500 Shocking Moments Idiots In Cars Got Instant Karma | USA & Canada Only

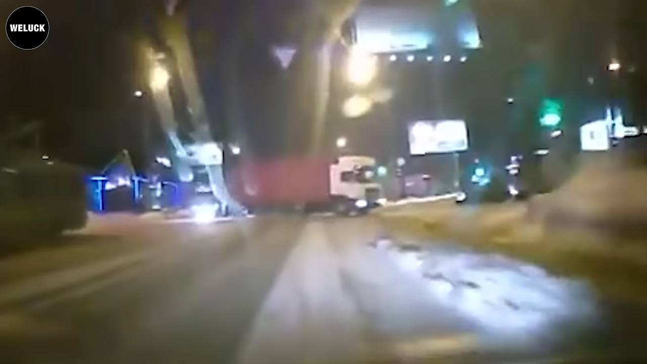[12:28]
No, no, no, stop, man. What is he thinking?
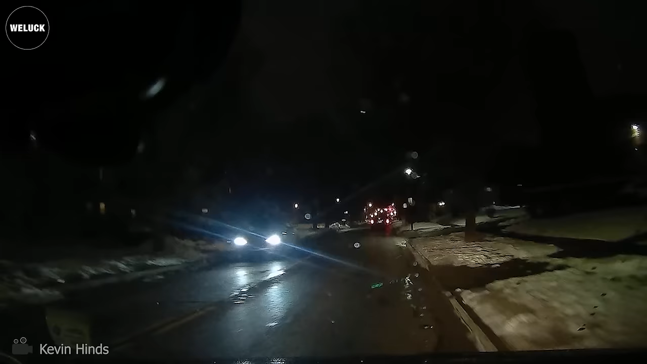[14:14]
Well, this route appears to require extra lighting. Pay more attention, guys.
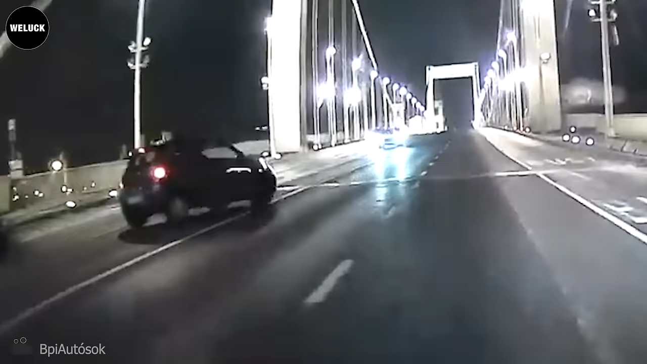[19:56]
Guys, drive carefully on black ice.
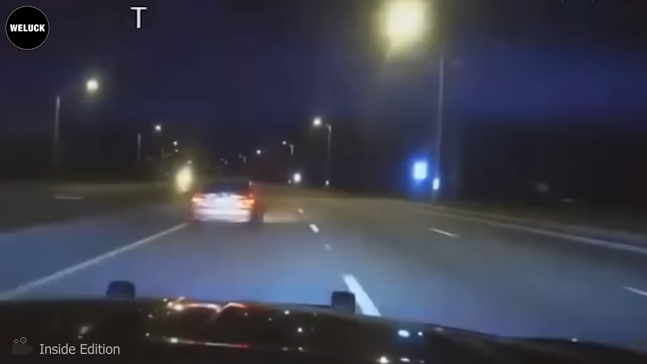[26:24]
a woman was seen on a dash cam video running from police.